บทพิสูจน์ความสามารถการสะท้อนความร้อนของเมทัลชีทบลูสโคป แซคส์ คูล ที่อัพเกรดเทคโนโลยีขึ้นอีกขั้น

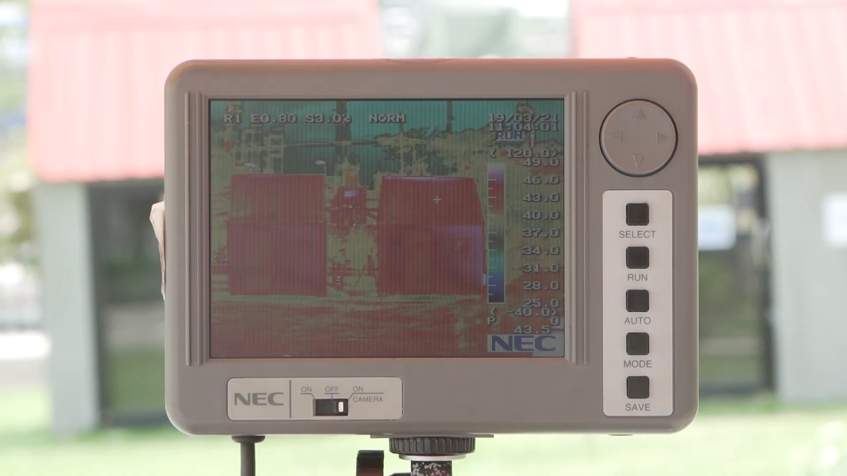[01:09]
IR เครื่องมือที่จะแสดง
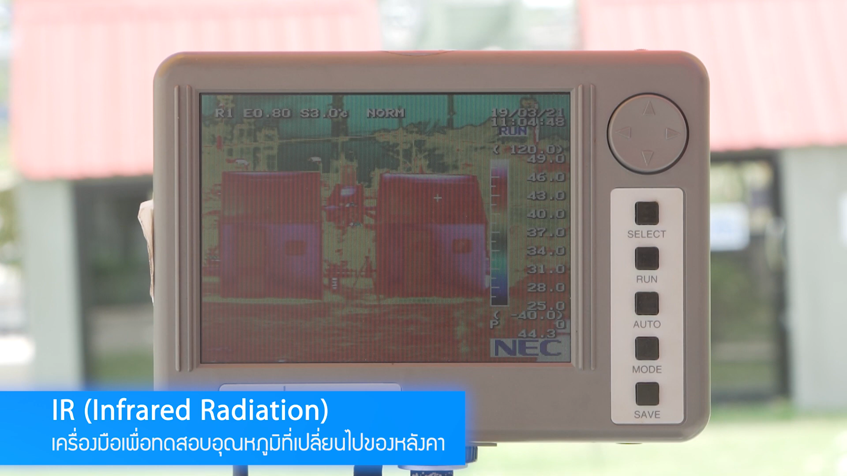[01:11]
ถึงอุณภูมิที่เปลี่ยนไปของการทดสอบม